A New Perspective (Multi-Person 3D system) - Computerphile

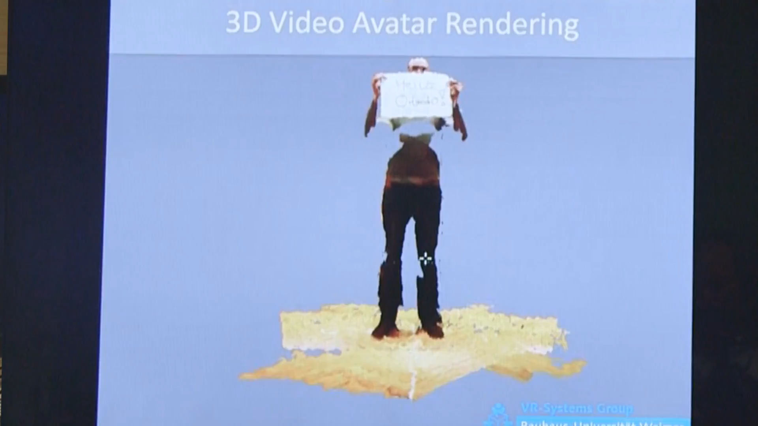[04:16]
So basically, this is captured with five Kinect from five different perspectives,